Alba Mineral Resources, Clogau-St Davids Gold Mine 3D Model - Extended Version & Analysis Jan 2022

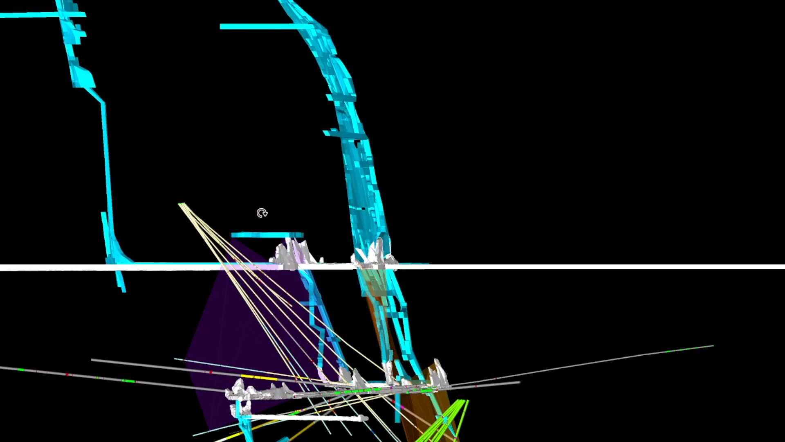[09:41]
we realised that actually the 710 load could not possibly link up with that level. The strike and dip was just not right.